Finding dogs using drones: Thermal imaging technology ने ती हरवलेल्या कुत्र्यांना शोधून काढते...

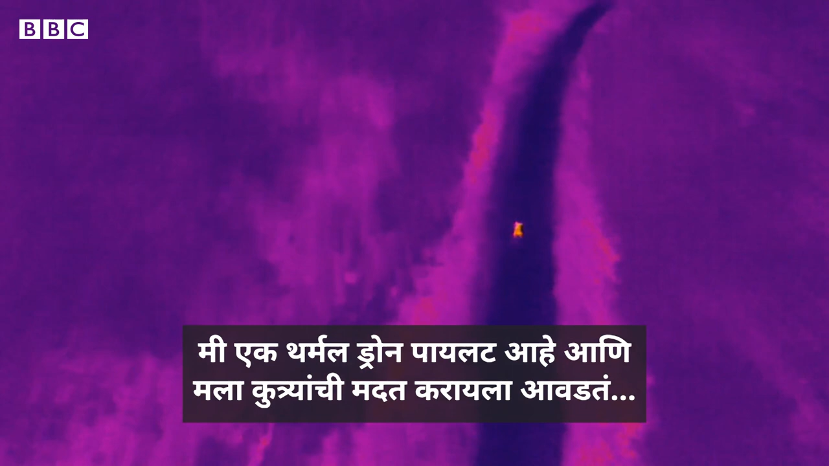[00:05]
Basically I'm a thermal drone pilot and I love helping dogs and reuniting them back to the owners because